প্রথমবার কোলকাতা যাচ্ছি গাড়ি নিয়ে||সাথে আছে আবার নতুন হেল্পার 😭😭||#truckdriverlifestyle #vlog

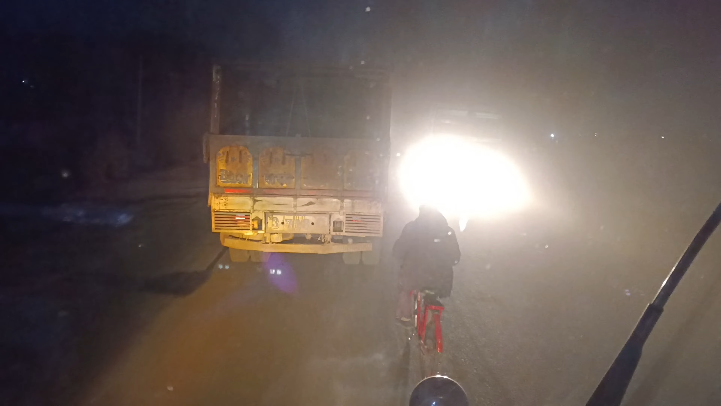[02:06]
আর আমাদের ওই দাদা গাড়িতে ধূপ জ্বালাচ্ছে, যে দেখতে পাচ্ছ, রানিংয়েই ধূপ দিয়ে দিচ্ছি, কারণ দাঁড়াবার আমাদের সময় নেই।
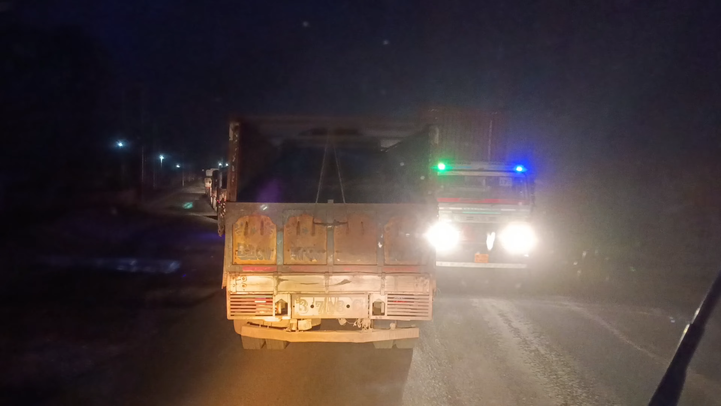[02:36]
তো চল, আর এই এখন পার হলাম সিউড়ি গেট, সেই থেকে জামে পড়েছিলাম, 1 ঘন্টা প্রায় জামে পড়ে গেছিলাম।
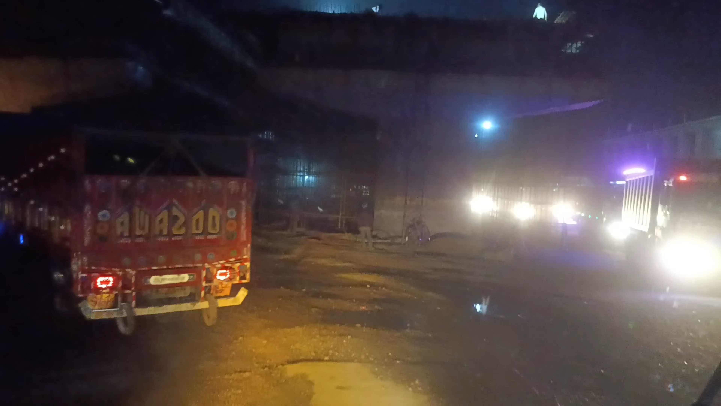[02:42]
আর সিউড়ি গেটে এখনো কাজ হচ্ছে, যে দেখতে পাচ্ছ, আমি 1.5 মাস আগে যেরকম দেখে গেছি এখনো ওই রকমই পড়ে আছে।
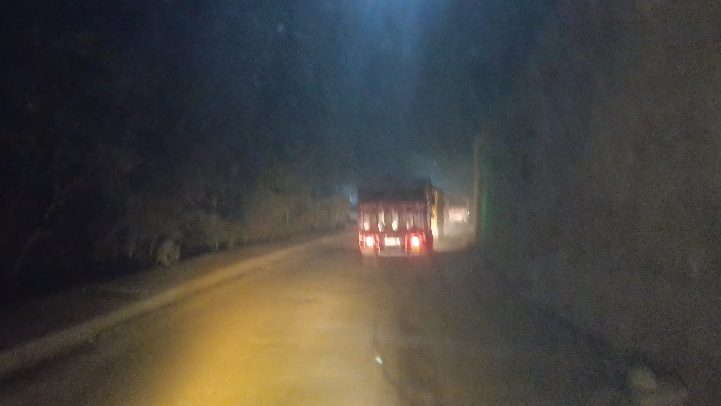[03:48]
তো বন্ধুরা, আমরা এখন যে জায়গায় এসে দাঁড়িয়েছি সেটা হচ্ছে জয়দেব, জয়দেবে এসে আমরা এখন এখানে হোল্ড করলাম।
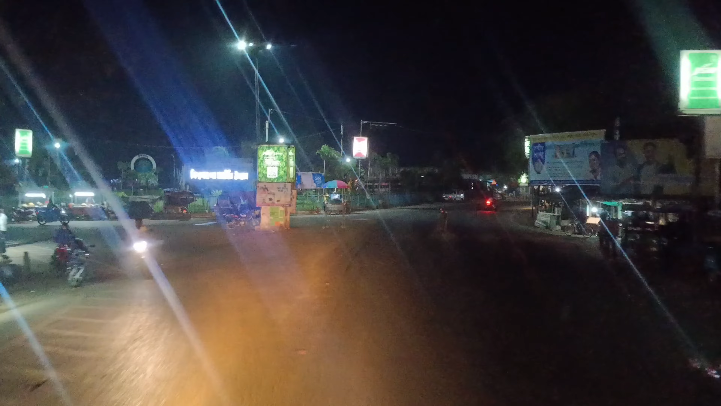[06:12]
ভেদিয়া ঘুসকুড়া হয়ে যাব, মালিক যেটা বলেছে মালিকের অর্ডার মধ্যে গাড়ি চালাতে হবে, এই আমরা বাঁয়ে ভেদিয়া রোড ধরে দিলাম,
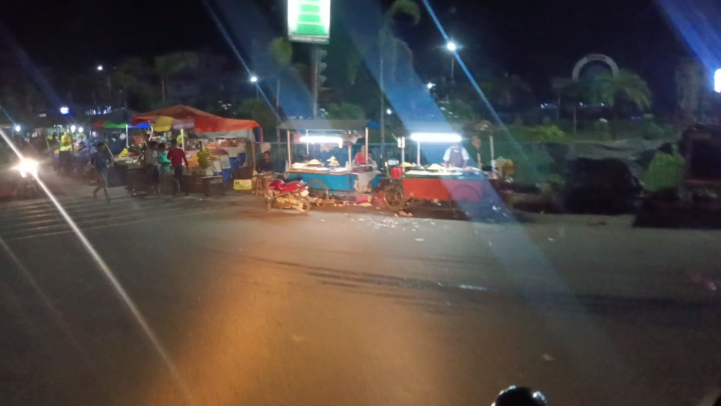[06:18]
ঠিক আছে চলো চলতে থাকি, সামনে আছে ইলাম বাজার জঙ্গল।
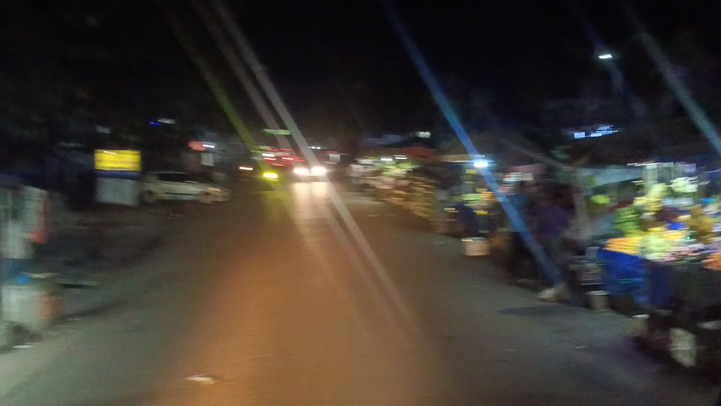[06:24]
তো বন্ধুরা আমরা এখন হচ্ছে জায়গাটা যেটা পার হচ্ছে সেটা হচ্ছে ইলাম বাজার জঙ্গল, ঠিক আছে।
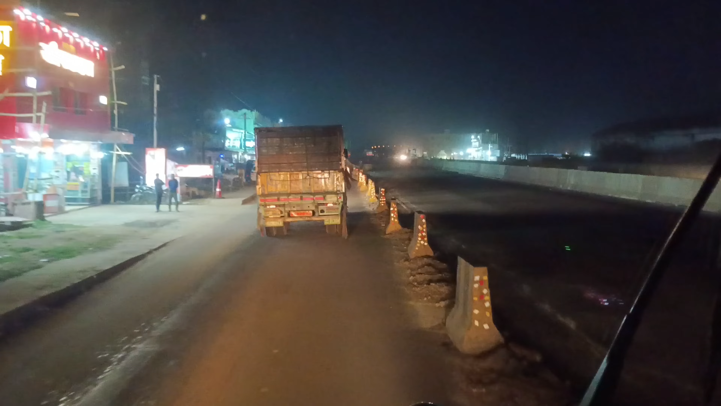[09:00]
তো বন্ধুরা আমরা এখন আছি হচ্ছে পাল সিটে,